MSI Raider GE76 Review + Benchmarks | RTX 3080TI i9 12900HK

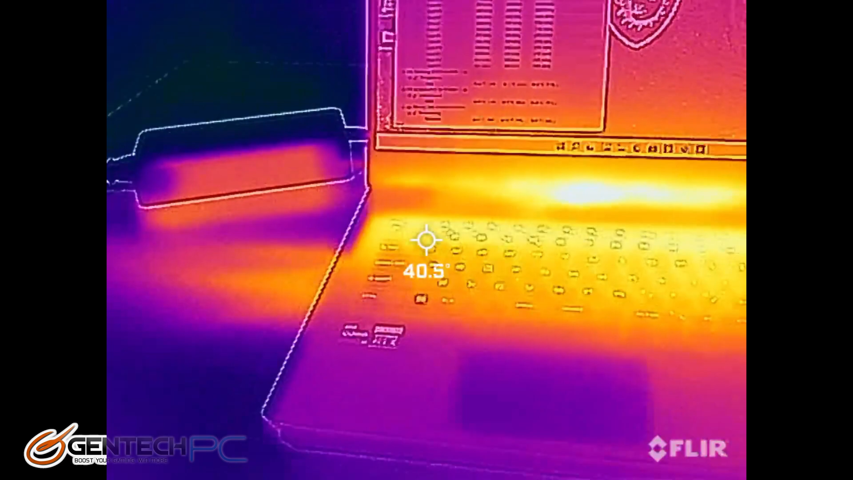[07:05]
Just taking a look at that idle state. We can see that near the back of the laptop that's where all the heat is being produced and the palm areas are nice and cool.
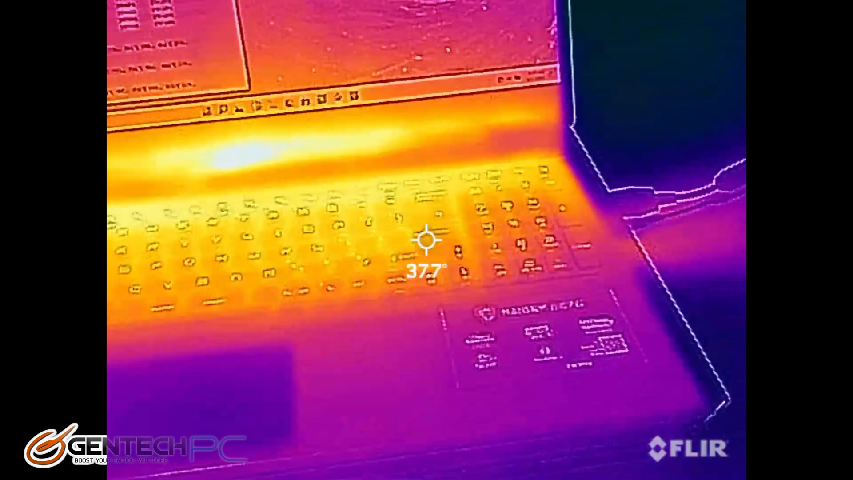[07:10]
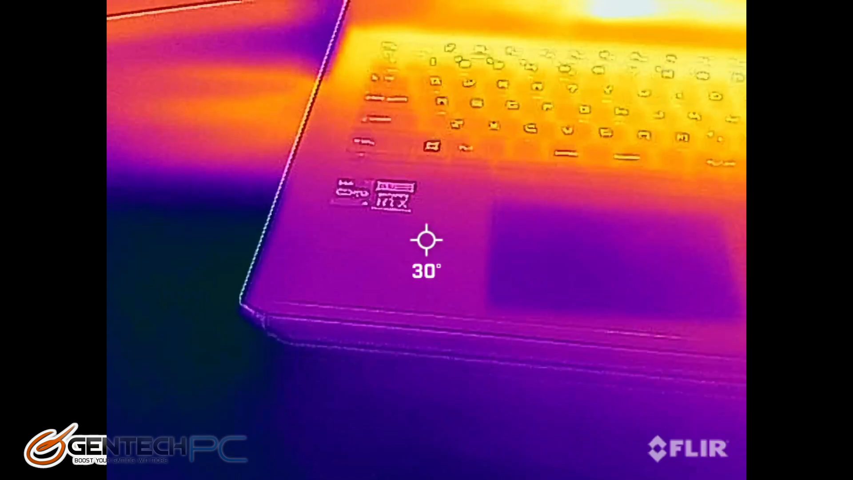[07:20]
Our hot spots on the intake and exhaust and even at the idle state it's doing a pretty good job of blowing air out of the system for cooling.